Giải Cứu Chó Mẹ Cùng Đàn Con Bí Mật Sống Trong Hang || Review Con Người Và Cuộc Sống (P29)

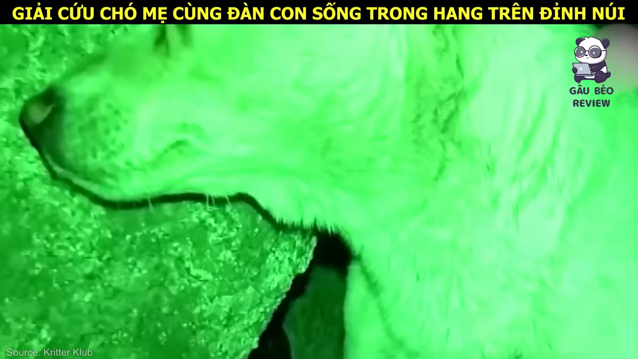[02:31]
Đại Bạch mệt mỏi, nó dựa vào vách đá tí thì ngủ gật. Nhưng đến tối nó cũng không ở lại lâu. Ở với con một lúc nó lại rời đi. Gần hai tiếng sau nó lại chạy về. Rồi lại rời đi, và lại chạy về. Mọi người rất khó hiểu.
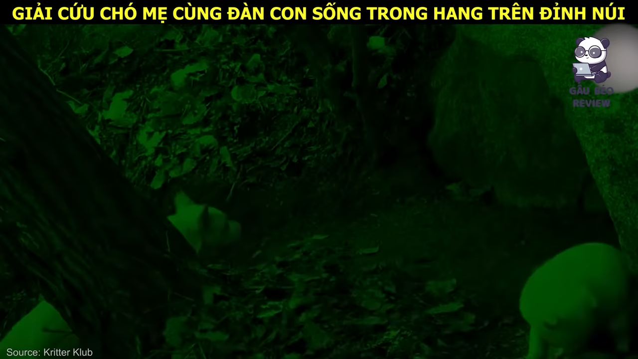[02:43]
Trên núi buổi tối không có du khách. Nó không ở lại nghỉ ngơi, mà lại chạy đi đâu. Họ xem máy quay trên cổ nó và biết được.